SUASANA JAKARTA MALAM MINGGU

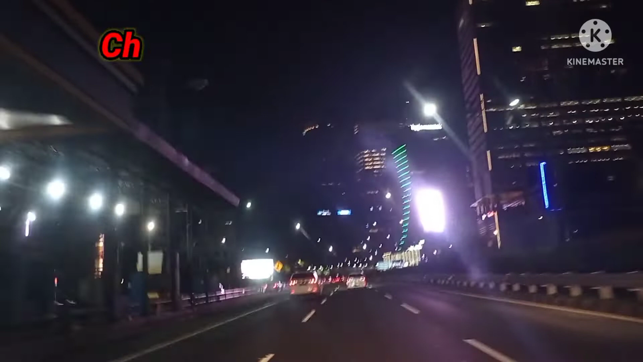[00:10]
Assalamualaikum warahmatullahi wabarakatuh Kita ini lagi nge-vlog jalanan Jakarta di malam hari Suasana ibu kota Tuh,
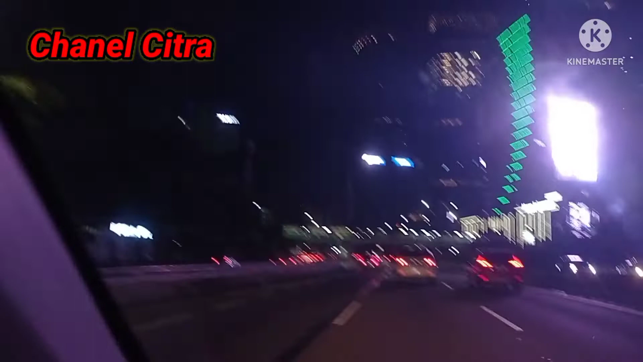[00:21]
lihat lampunya Ini kita menuju Bekasi dari Tanah Abang Nganterin adek-adek, nganterin ponakan-ponakan Yuk yang belum subscribe, subscribe dulu ya Dan jangan lupa tonton sampai habis Do you want it now?